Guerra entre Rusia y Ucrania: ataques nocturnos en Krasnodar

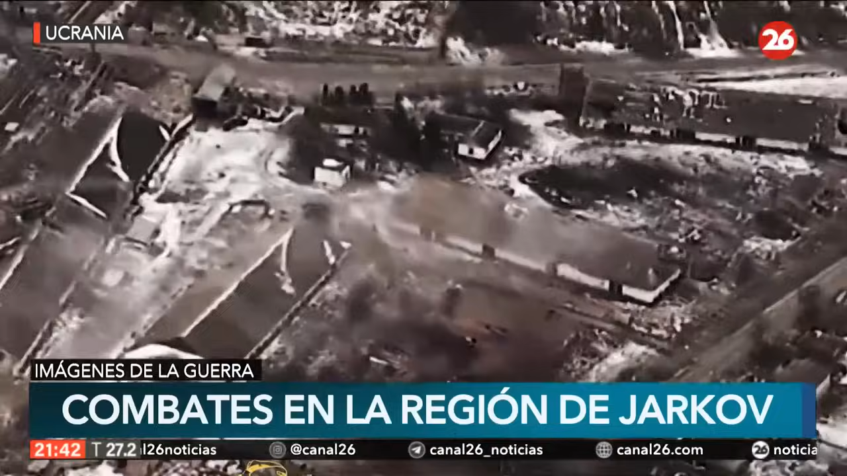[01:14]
de referencia donde había o se escondían soldados y un centro de comando ruso en su territorio.